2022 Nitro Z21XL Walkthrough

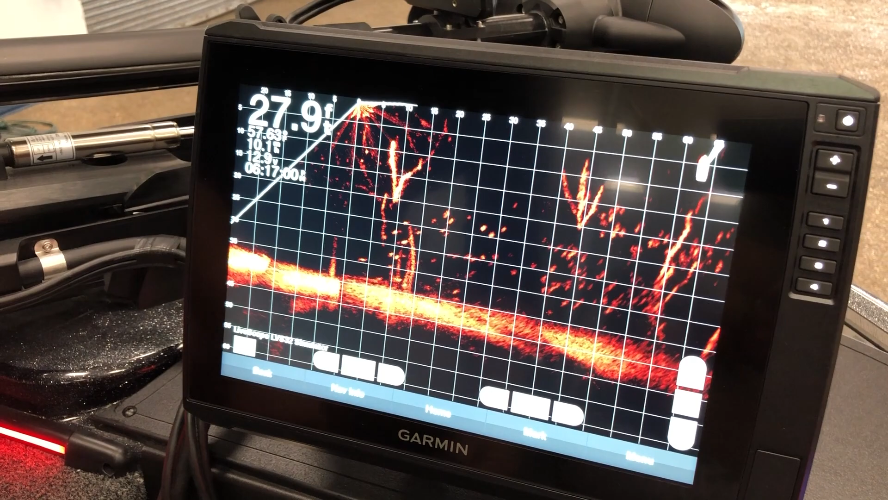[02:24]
Okay, so with the Garmin Panoptix LiveScope, very easy to recognize the trees that we have coming on the screen.
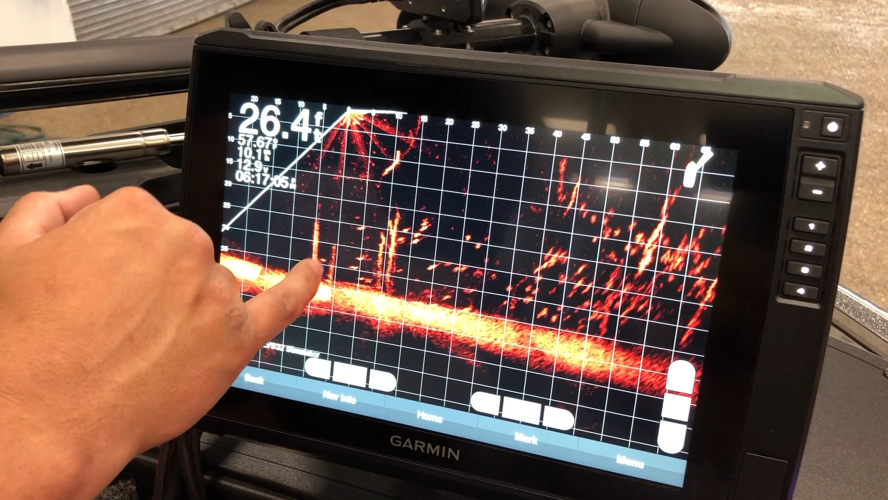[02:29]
On screen: depth 26.4 ft
And you'll see all these fish that keep swimming away or to the trees. Easy way to figure out where exactly they are is if you look at the top,
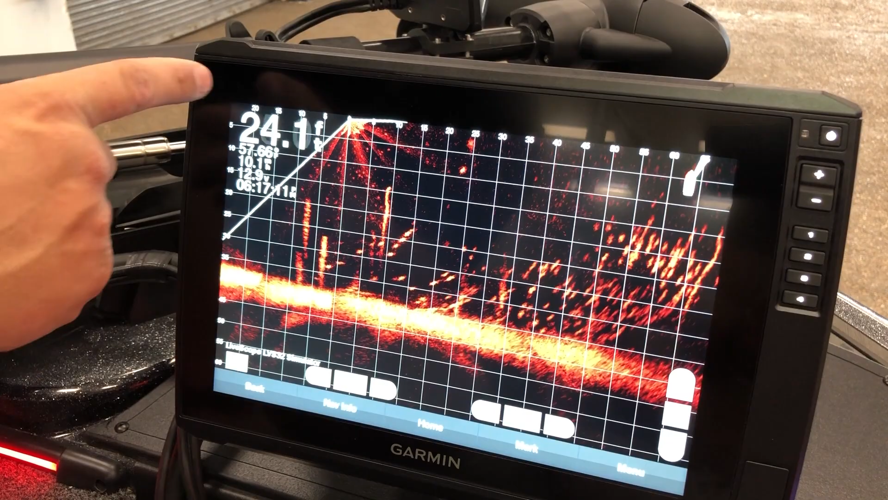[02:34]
we've got our range out, meaning how far away from the boat we are.
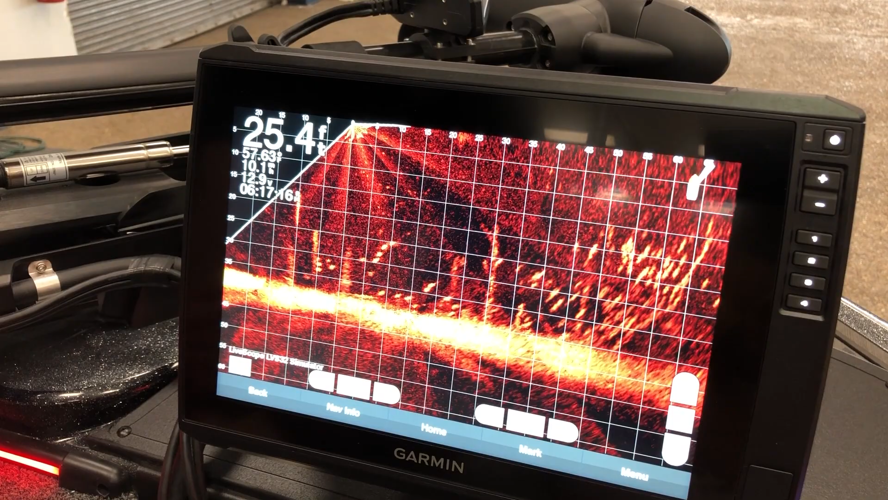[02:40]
We've also got our depth here. So basically, we're in 35 foot of water, and we're looking at about 60 feet,
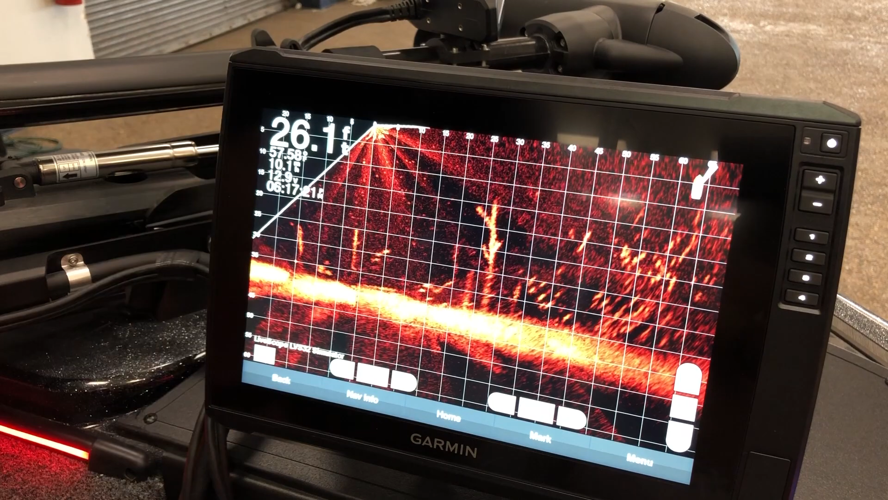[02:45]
and we can tell that right now we've got about 25 foot in front of us, there's a tree, some fish on the back side.
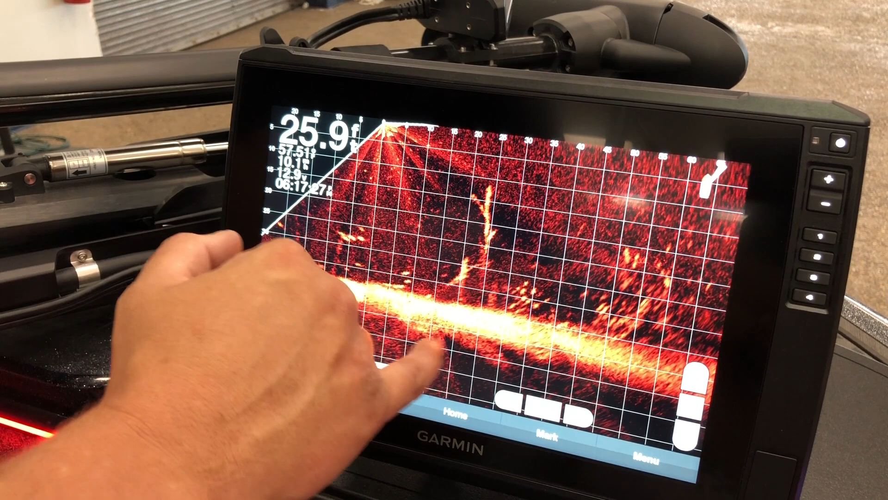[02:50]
On screen: depth 25.9 ft
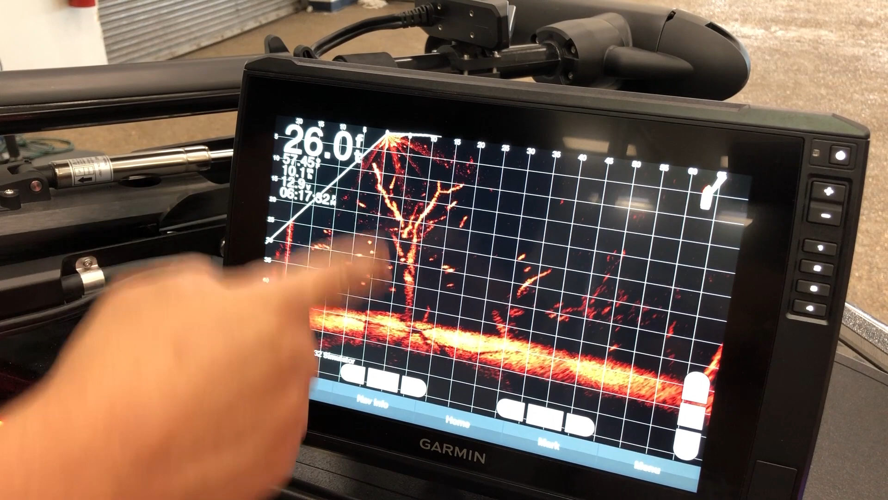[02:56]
Different view, another tree, lots of fish suspended over here, and it's pretty much right under the boat.
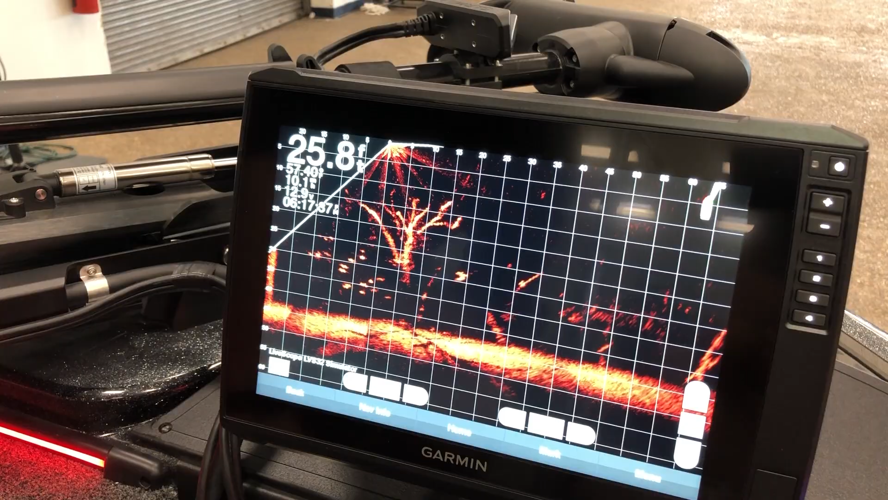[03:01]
So everything with this Garmin network that we see up front on the bow of the boat, we're also going to be able to see at the dash. So let's head back there and take a look at that graph as well.
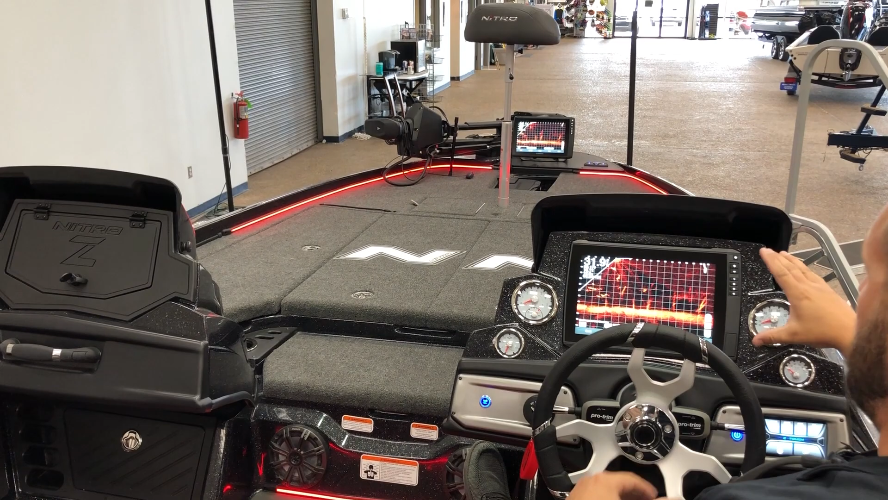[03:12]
All right, so as you can see, we're here at the dash, and notice that the screen at the dash and at the bow are both showing the exact same thing.